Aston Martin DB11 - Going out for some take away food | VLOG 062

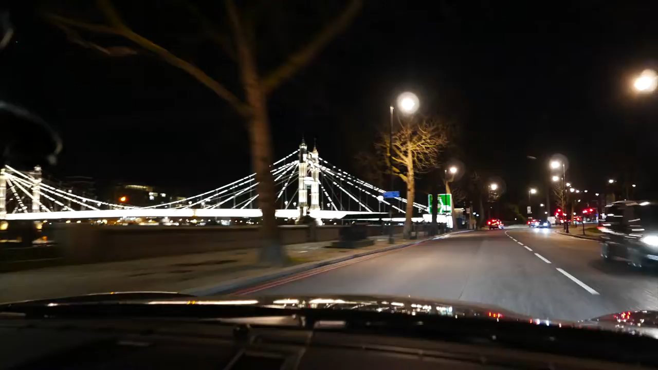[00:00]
London is such a beautiful city. Hey guys, so I thought I should take you out around London at night, hoping that the cameras would capture something.
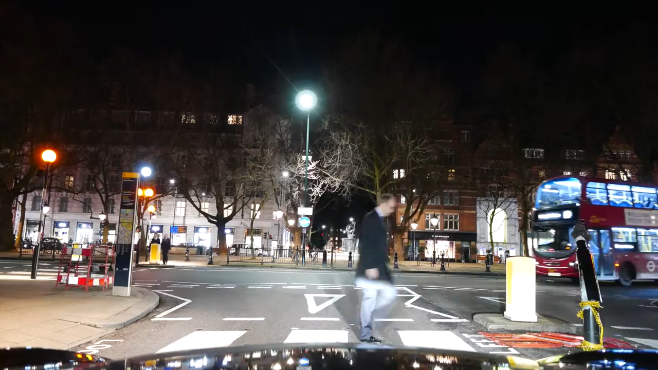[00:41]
This square is quite famous and I
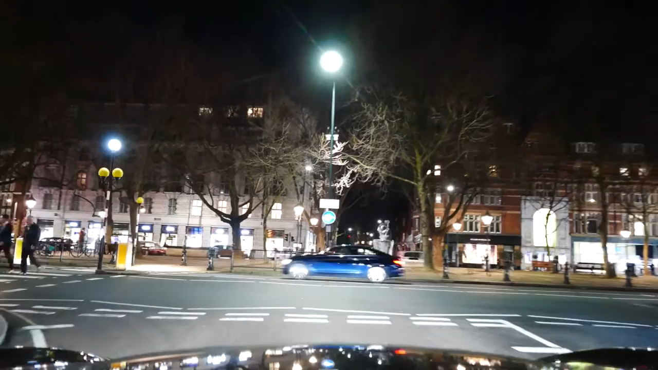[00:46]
spent a vast amount of my youth hanging out in bars and restaurants here.
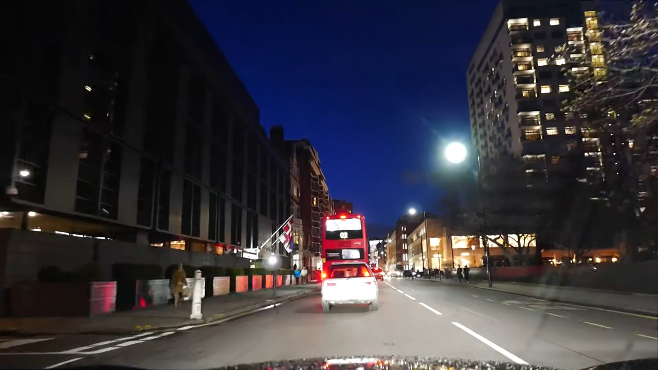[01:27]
I think this is the Danish Embassy on the left, as you can see with the flags.
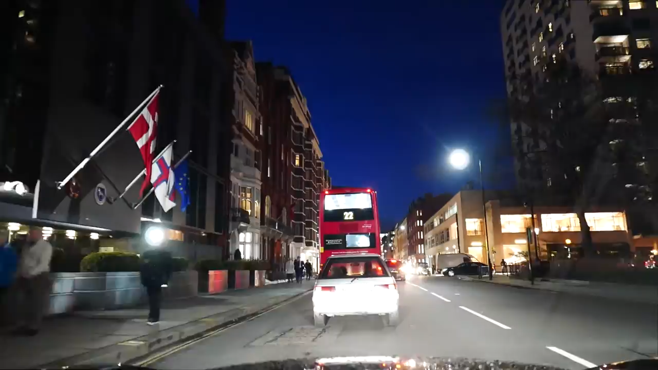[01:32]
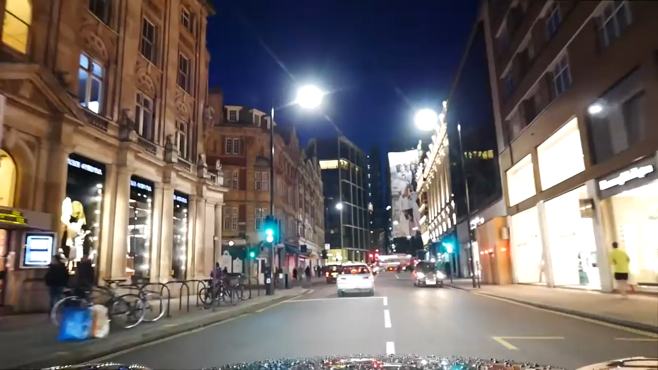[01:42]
So now we're coming up to Knightsbridge. So there's one Harrods here and then there's another one that is now closed down,